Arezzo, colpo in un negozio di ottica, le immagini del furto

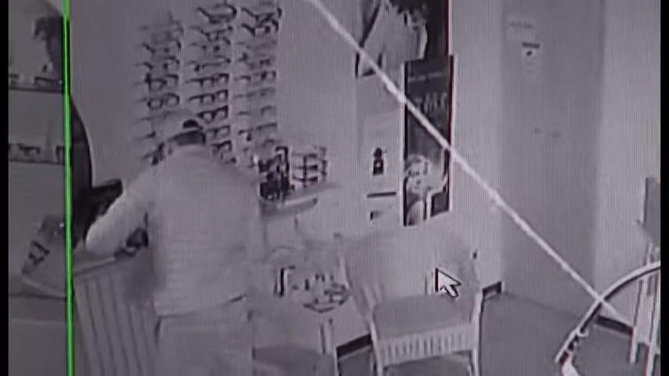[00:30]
Un ride lampo nel giro di tre minuti, infatti, i banditi sono riusciti ad introdursi all'interno dell'esercizio, scegliere accuratamente gli occhiali da portare via, svuotare la cassa e dileguarsi nel nulla. Le bolsine hanno aperto tranquillamente e hanno messo tutti gli occhiali,
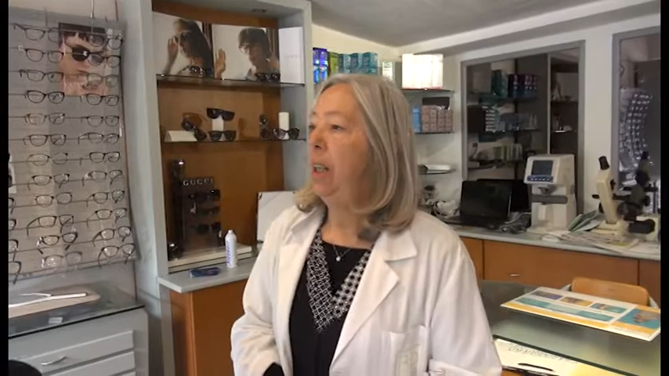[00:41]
scegliendoli ovviamente tutti gli occhiali, li hanno messi nella borsa. Chi invece era alla cassa ha aperto la cassa,
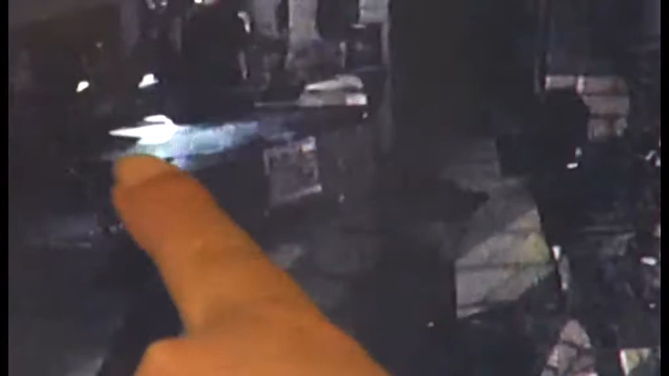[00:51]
ha rovesciato il cassetto in un fulare, quello che c'aveva anche lui, e poi nel giro di pochissimo tempo non ci ha lasciato niente dentro, nemmeno i spicciolini, quelli che noi, capito, nemmeno un centesimo fai conto.
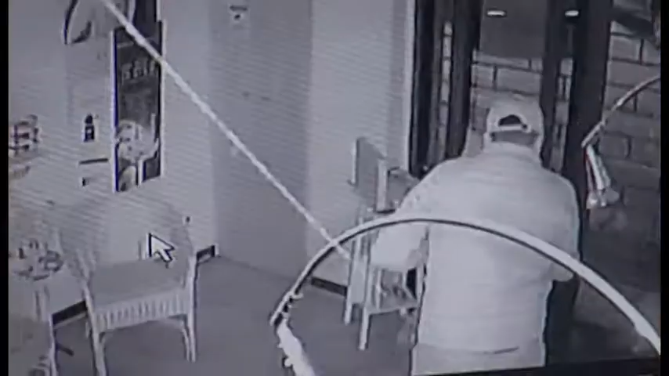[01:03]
E poi sono scappati, sono rotolati sotto le serrande. Io credo che ci fosse un terzo complice perché poi non si vede l'aria furtiva e se ne sono andati.